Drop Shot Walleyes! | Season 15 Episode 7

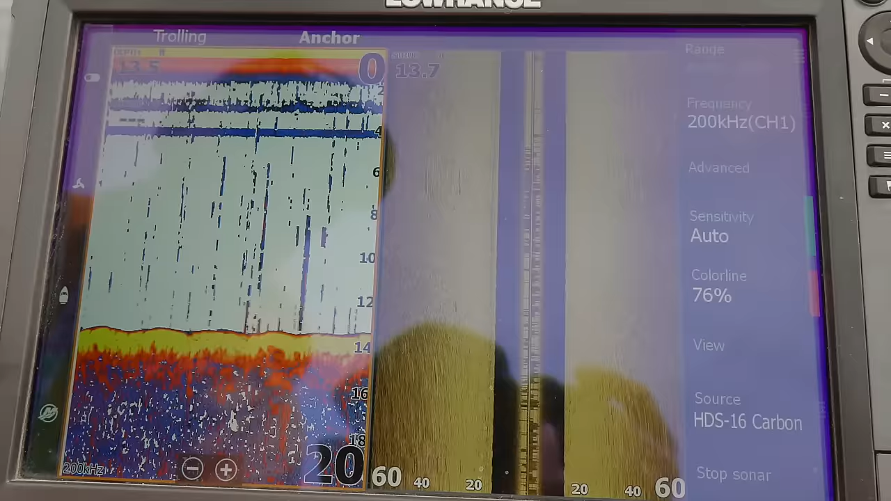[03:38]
That's why we're always running a side scanning or structure scan type of scenario with a left and
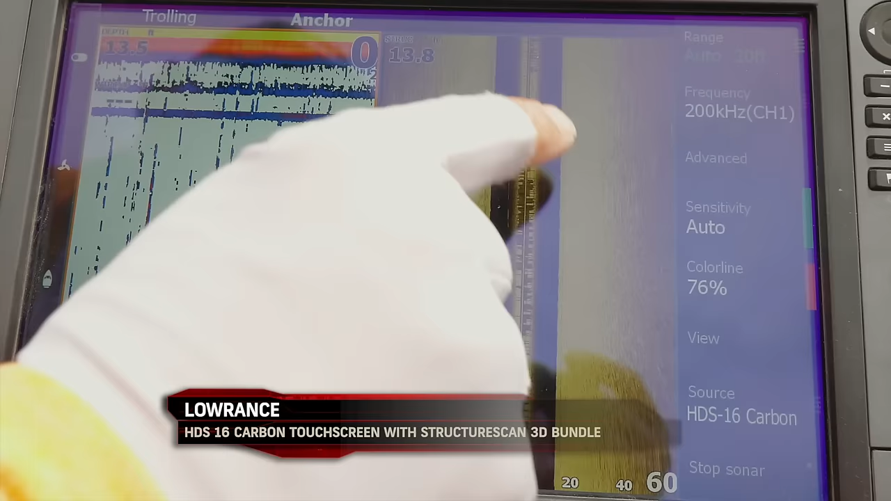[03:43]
right view because that'll show you things like
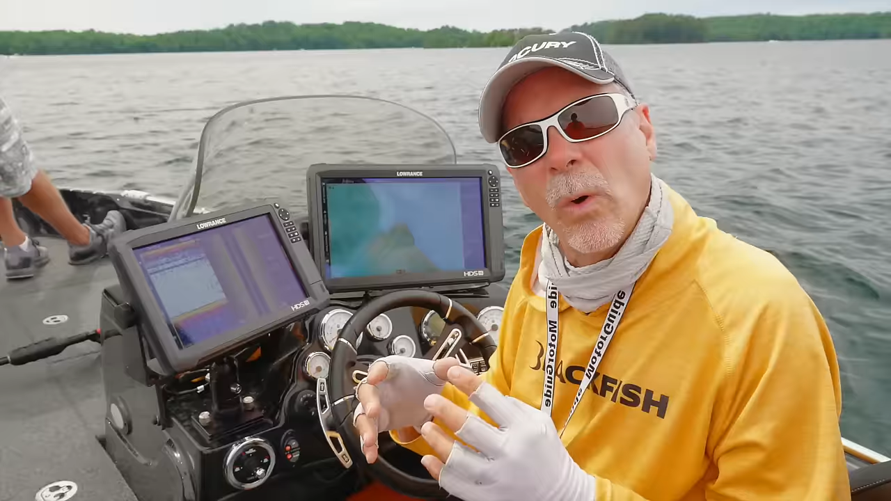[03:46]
whether or not that high
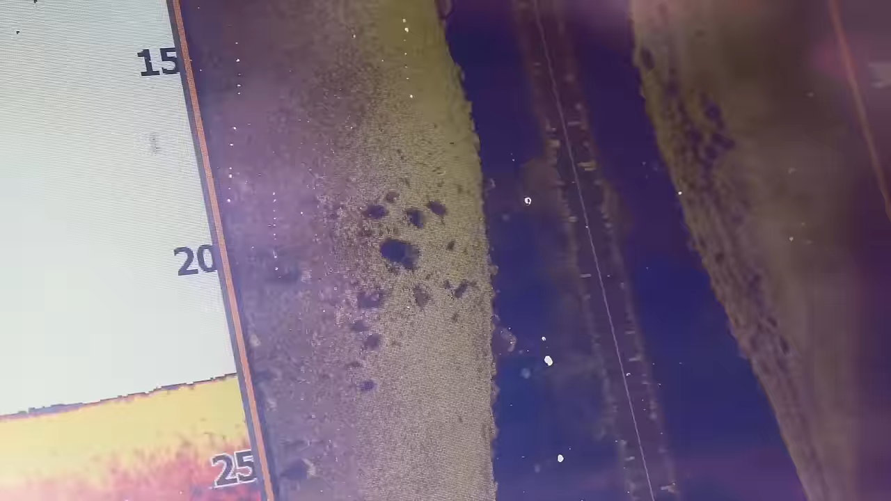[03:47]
spot has rocks on top or a rock edge or a transition to rock.
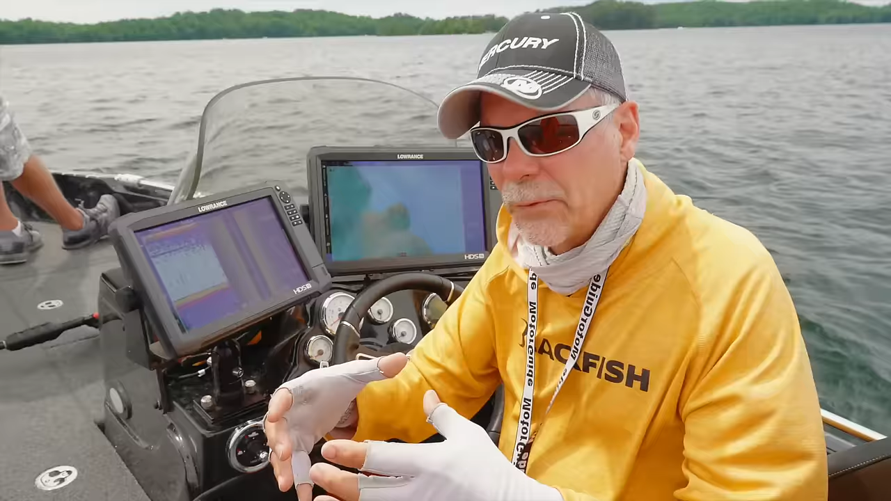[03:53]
It'll also show you if there's a crown of weeds on top.
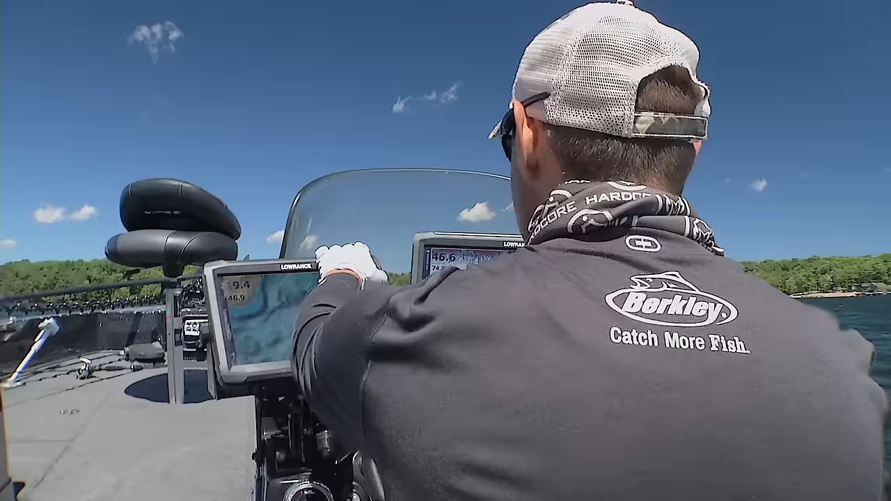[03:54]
In many cases, when you go over the top of the hump,
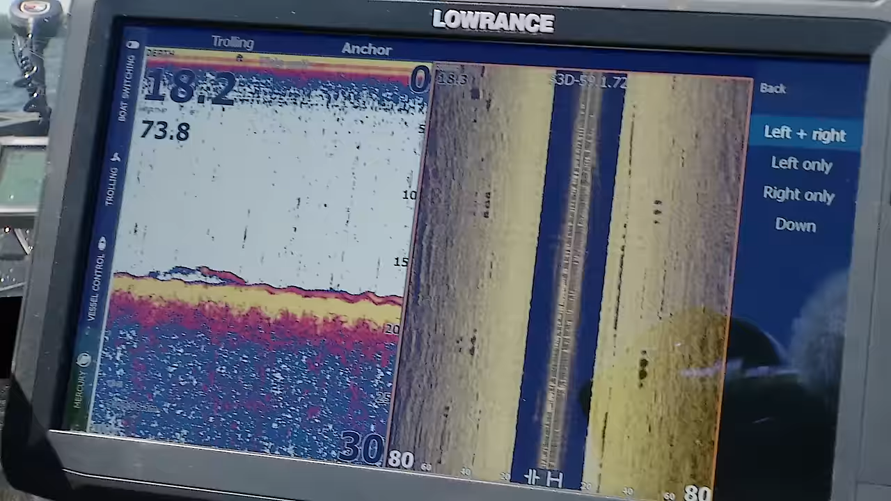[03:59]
you're going to see the fish themselves because not all really great humps have rock and weeds.
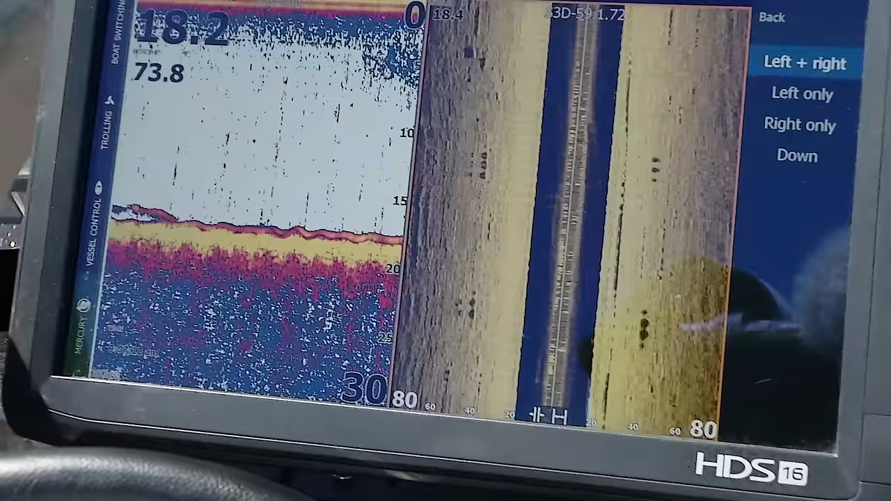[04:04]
Sometimes it's sand. Sometimes it's a clam bed. It's hard to even see what is attracting the fish, but you'll see the fish as plain as day. So whenever you find a fishy looking spot or the fish themselves,